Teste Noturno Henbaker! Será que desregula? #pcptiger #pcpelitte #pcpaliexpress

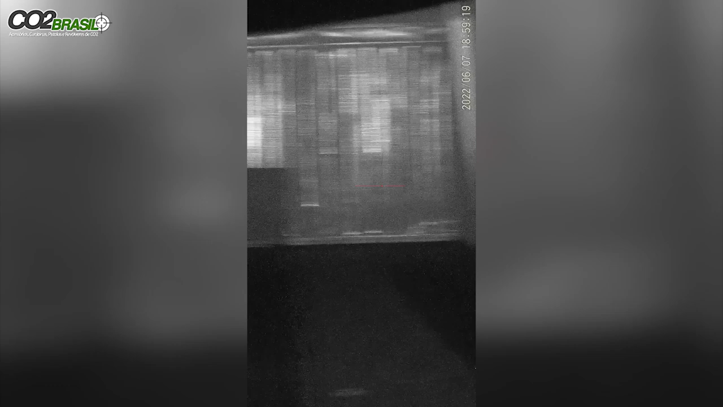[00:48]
O portão lá é 40 metros e aqui é o pé de limão.
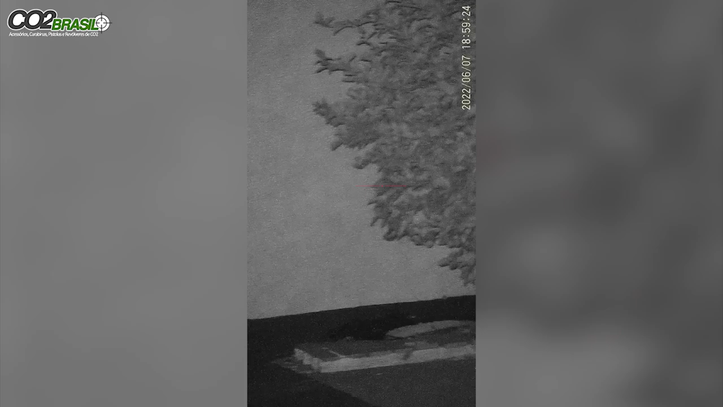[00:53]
O pé de limão é ali, vamos ajustar o foco. Olha como fica claro ali o pé de limão. Muito bacana, o limão está a 18 metros. Ali na divisa do muro é 22 metros. E o nosso alvo está lá na frente a 25, ok? Maravilha? Vamos aos testes?
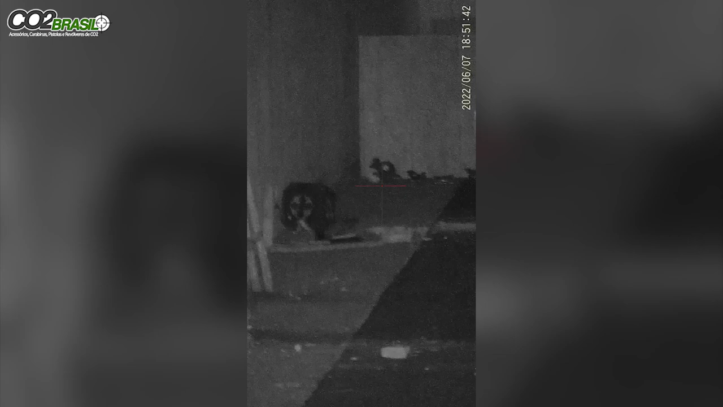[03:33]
Vamos abater o rato agora. Cinco disparos, cinco acertos no coração. Efetuei dois disparos. Desliguei o handback. Depois eu liguei de novo e fiz mais três disparos. Todos eles eu abati o alvo a 25 metros, uma polegada, ok?